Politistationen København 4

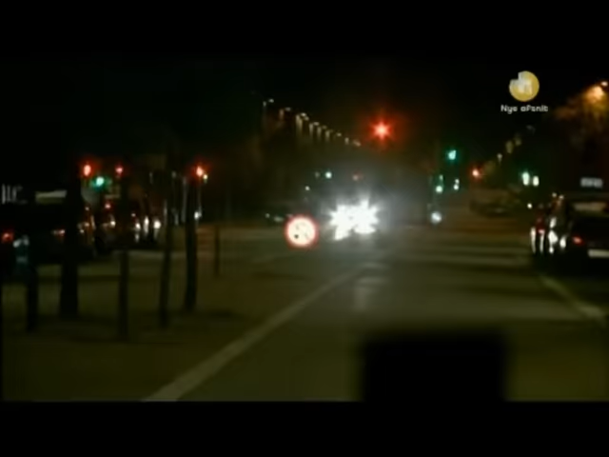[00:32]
Og den eftersætter så et køretøj ned ad Saltværksvej.
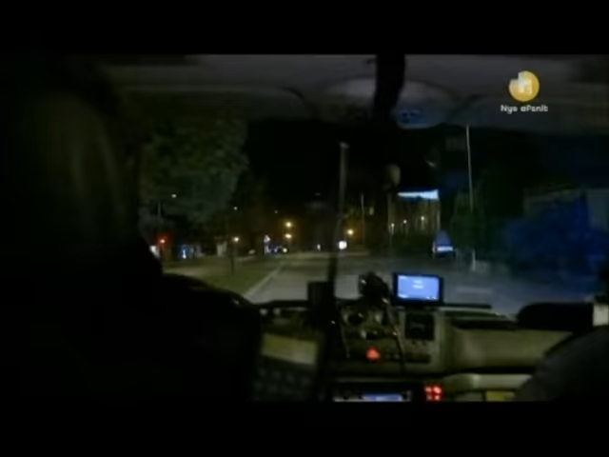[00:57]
Og så ser jeg, at hundevognen bliver bragt til standsning.